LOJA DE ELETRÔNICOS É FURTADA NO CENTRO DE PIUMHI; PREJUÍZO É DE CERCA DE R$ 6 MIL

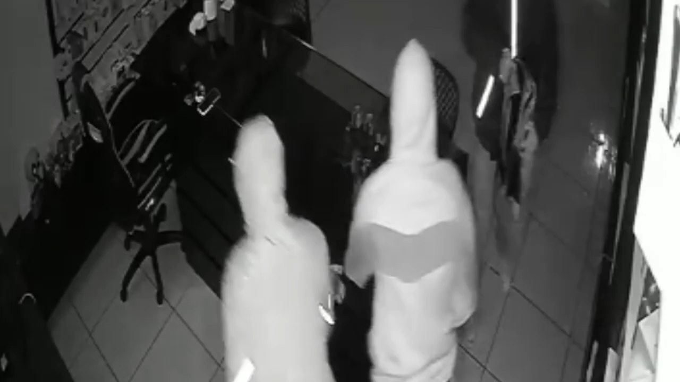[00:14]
Eles rapidamente pegam uma caixa de som que estava à mostra e se dirigem para o balcão, onde furtam alguns relógios e um iPhone. Um deles abre a gaveta do caixa e pega o dinheiro, enquanto o outro vasculha o restante das gavetas à procura de outros objetos.